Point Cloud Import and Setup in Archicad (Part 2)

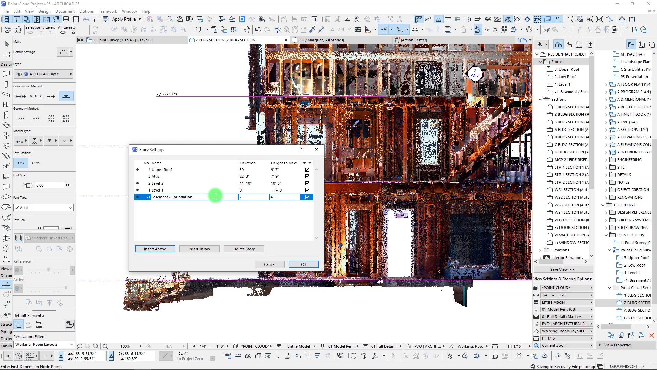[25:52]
Now, by changing these stories, it really shouldn't have impacted too much or at all our point cloud elevations because they were all associated with that level 1. The other thing that we're going to do is we're just going to set our foundation. I think we're probably going down probably about 4, maybe 5 feet. So, let's set that there and hit okay. And, we're just going to watch closely to make sure that we hopefully are not moving any point clouds there. So, yeah, we can see those had shifted. We can also just come up here.
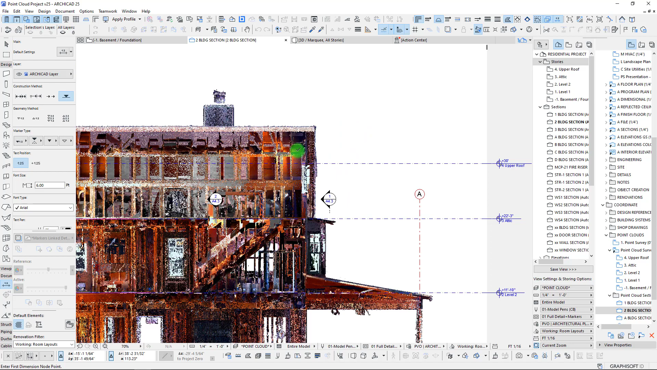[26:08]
And, well, I don't know if this point in our section is right at the top of our roof.
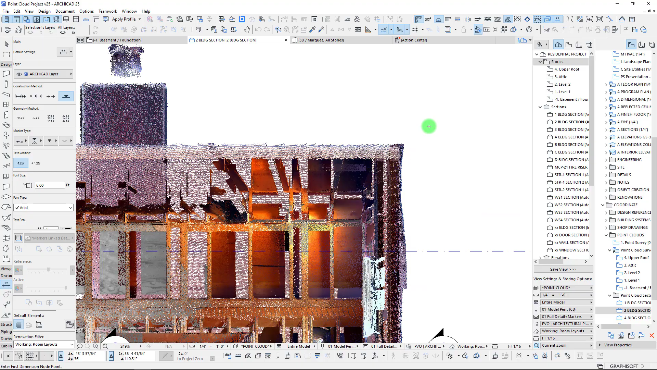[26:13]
But, it's probably pretty close. So, we can add an elevation there, 35 foot 2. Let's see if that works.
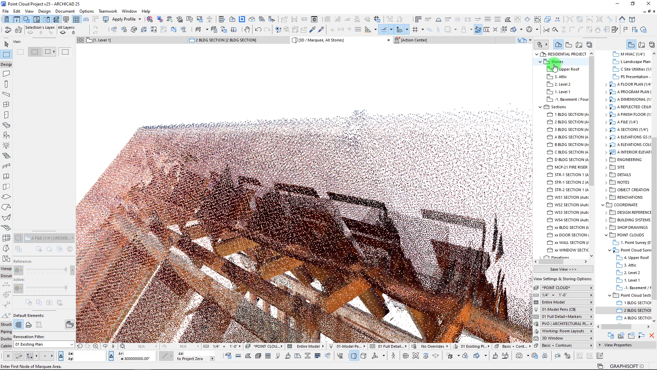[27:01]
And, we can zoom in here. And, we are going to just hit the measure tool and see, okay, we're at like 35 foot 2. So, let's go to our stories. 35 foot 2.
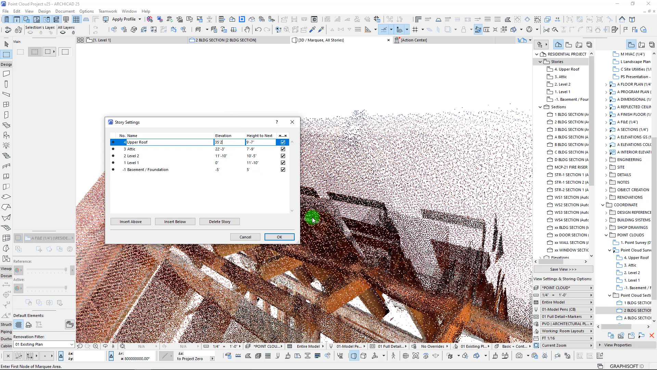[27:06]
And, so, by hitting that, going back to our section, we'll see where this ends up.
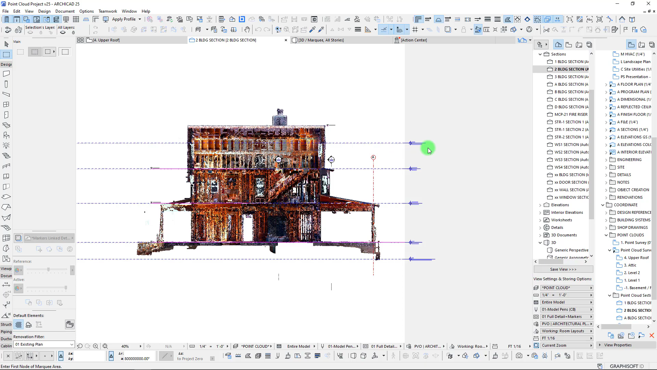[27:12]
And, that's actually pretty close to where we were thinking it would be.
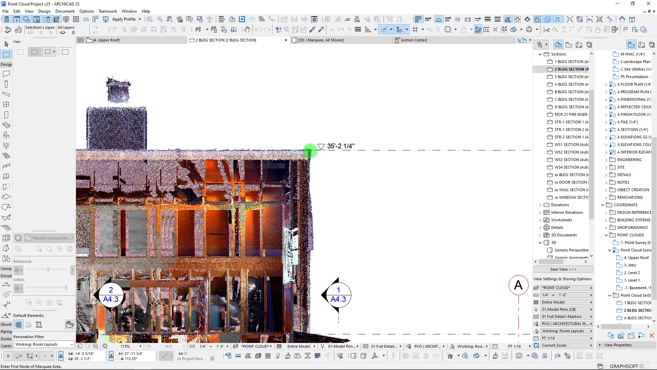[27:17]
It's actually only a quarter of an inch off. So, I'm happy with that.
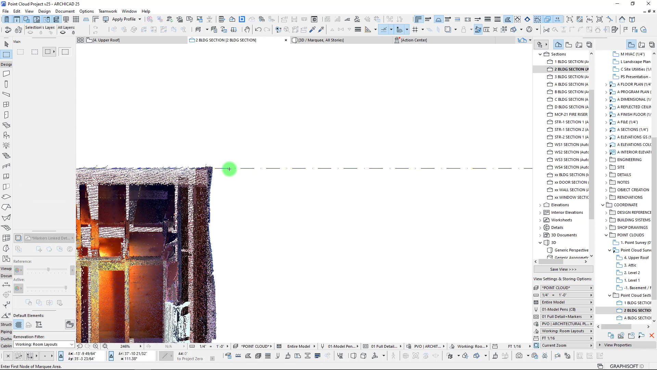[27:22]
So, we've now adjusted our stories, which is great. Next up, we can – well, we've already adjusted some of our views here.
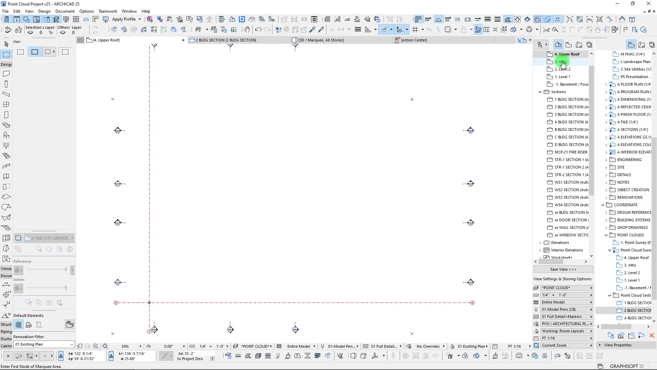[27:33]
We definitely have some views or we have a little bit of work to do on these point clouds just to make sure that they show up on the levels that we want. So, there's actually some settings here that we're going to go into and adjust.
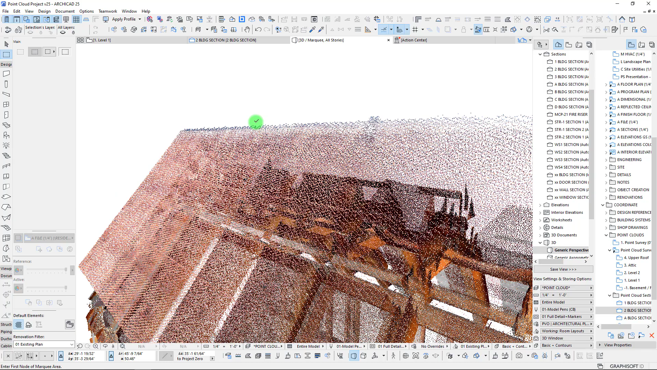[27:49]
And, we can actually do this by selecting all three of them.
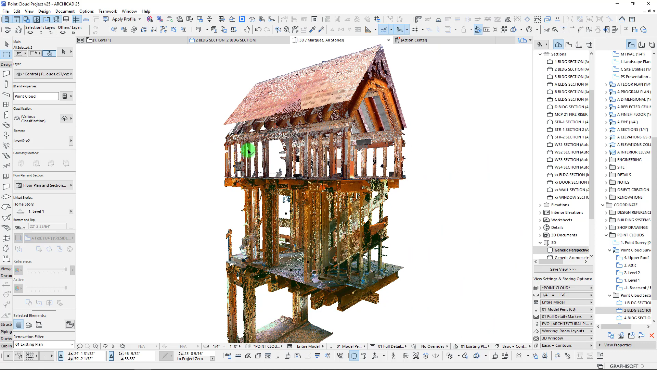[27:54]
And, so, right now we want to see what our floor plan display is. So, right now it's set to home story only. Now, switching this to all relevant stories, what this is going to do is it's going to enable these points to be able to be spread through regardless of what their home story is.
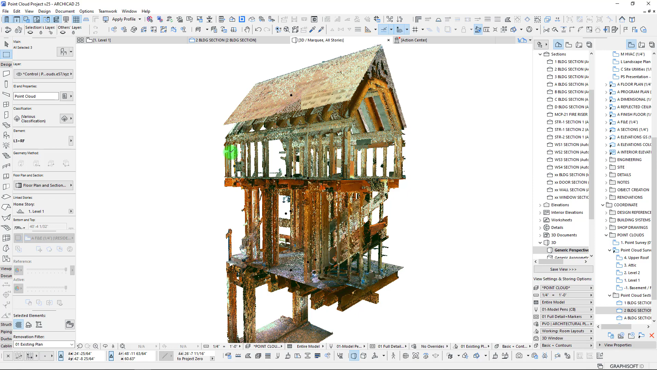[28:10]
And, so, even though they're all anchored at level one, when we go back now to our – like our attic view, we should be seeing those points that are related coming through.
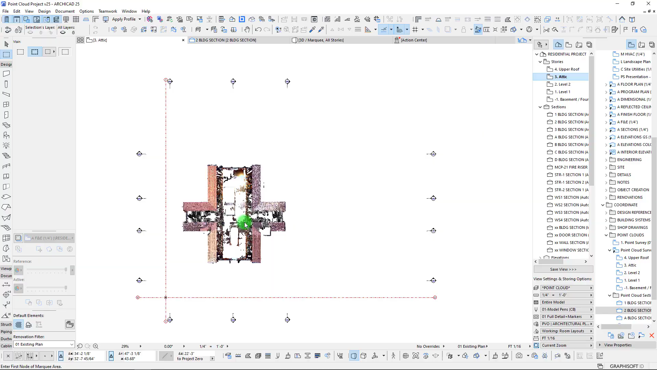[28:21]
So, there we are. That is exactly what we were going for there.
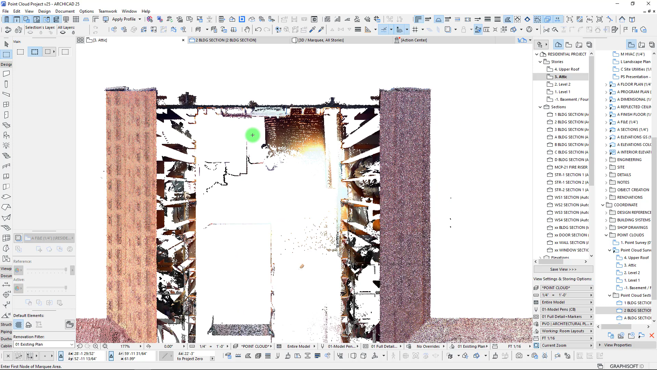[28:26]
And, that's great. So, when we go to our level two, we should see a nice cut of our level two.
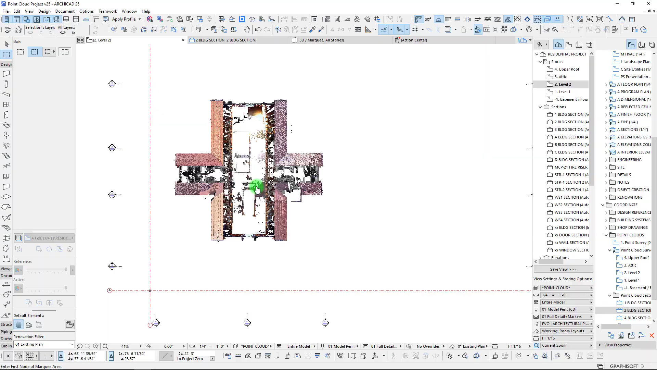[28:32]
And, there we are. We can see our stairs coming up.
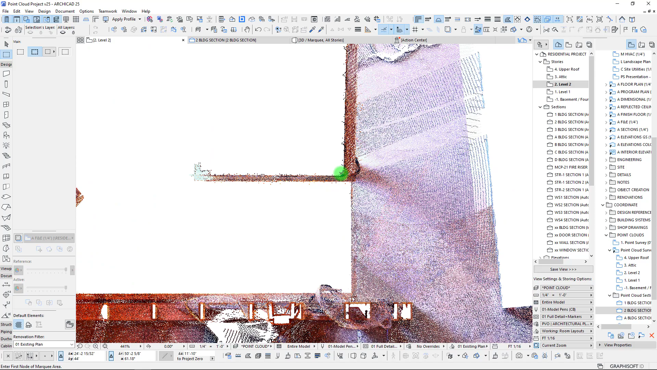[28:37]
We can see the top of our stair riser right there. So, going back down, we see the extents of our roof on the perimeter.
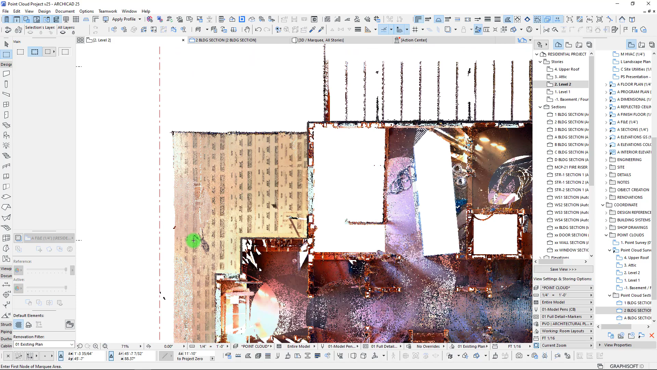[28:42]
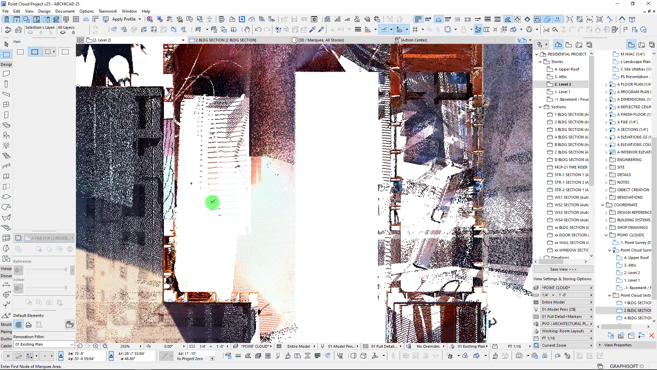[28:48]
And, so, now we, you know, really we're starting to set this up where we can further dial this in and create more kind of section cuts through this. So, let's go back to our point cloud setup here in our view map. And, the next section here is – we already have some sections cut.
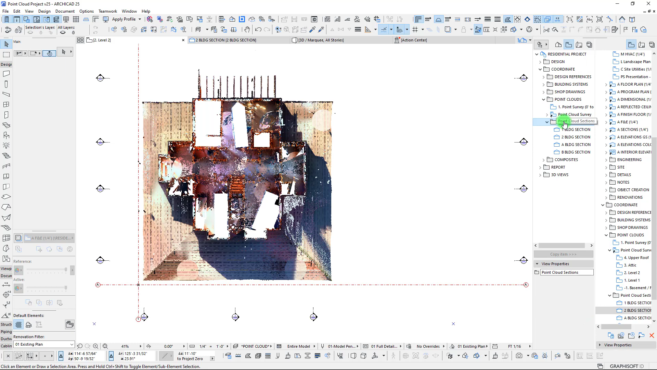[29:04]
Let's create a new folder here. These are going to be plan views. And, so, the first one that I want to create is just going to be kind of a variation of our first floor plan. Now, what I want to do is we're actually going to duplicate this view. I'm going to drag a copy of it. And, we're going to go into our view settings here. And, I'm going to adjust our floor plan cut plane. So, we can start this at, say, maybe like, I don't know, five feet.